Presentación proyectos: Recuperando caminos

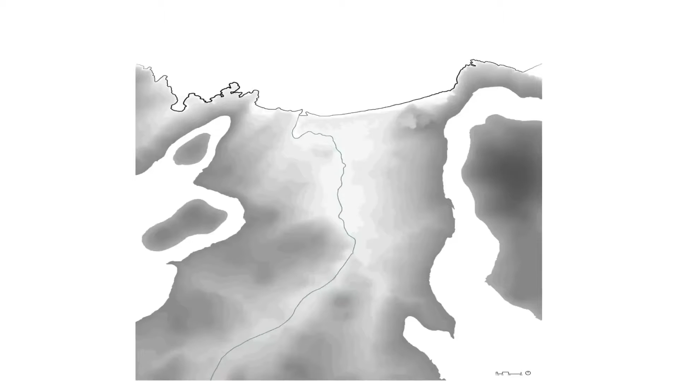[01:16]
Si vamos superponiendo las capas vemos como aparece el río que evidentemente se conforma en la parte de cota inferior del valle y como aparece ahora lo construido.